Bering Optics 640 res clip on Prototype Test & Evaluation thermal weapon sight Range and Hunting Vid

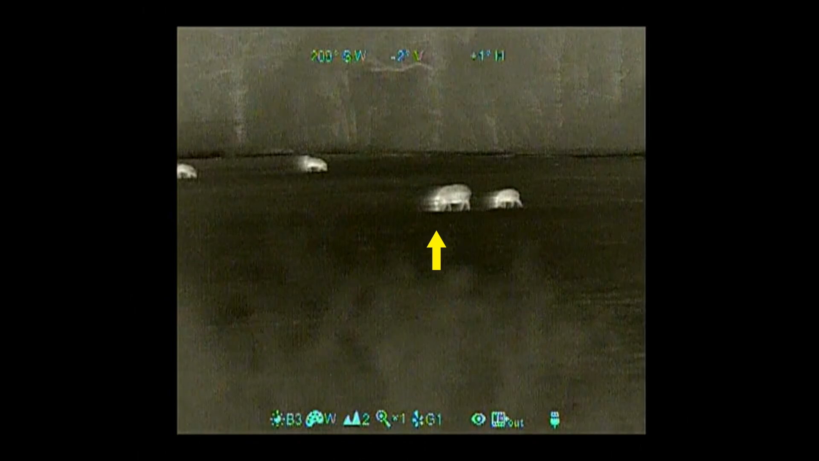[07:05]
And now I'm going to take the zoom.
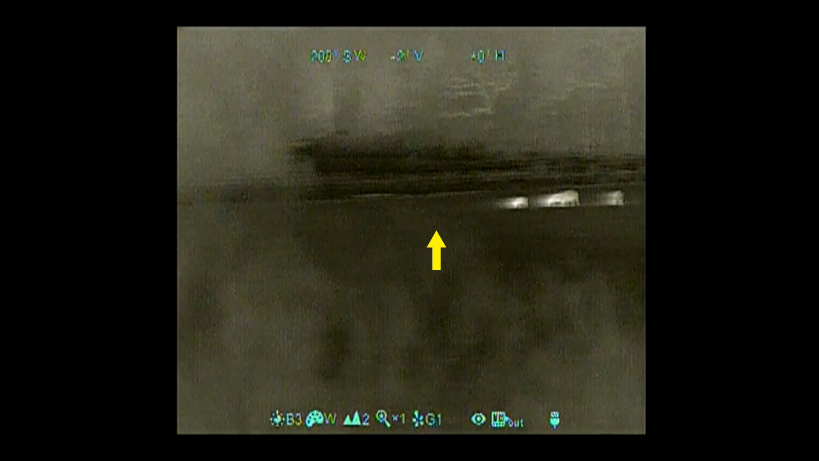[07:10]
Is she right in front? Yep. Okay.